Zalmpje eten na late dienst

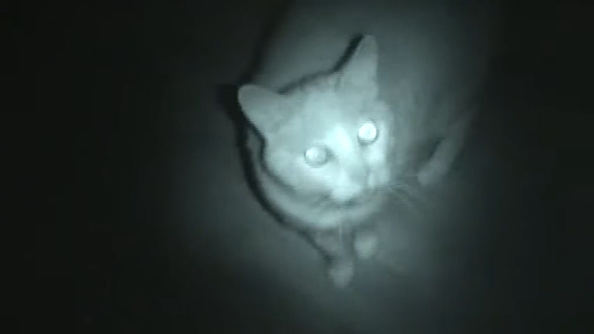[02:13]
Kijk. Dat is een kat die geen vislust. Pak dan.